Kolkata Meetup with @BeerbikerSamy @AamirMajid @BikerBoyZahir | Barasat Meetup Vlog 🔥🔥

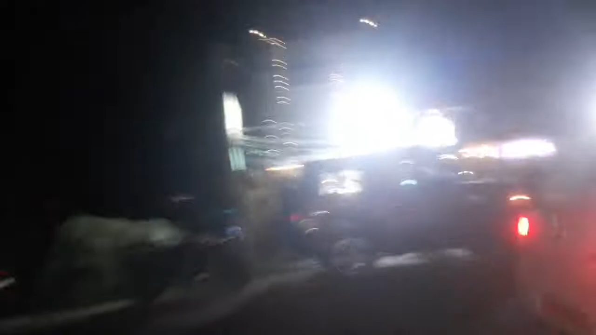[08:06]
अभी जस्ट एक पार्ट कंप्लीट हुआ है, वो देख सकते हो एक थार खड़ी खड़ा हुआ है, मैंने उसके तरफ फोटो ले लिया है।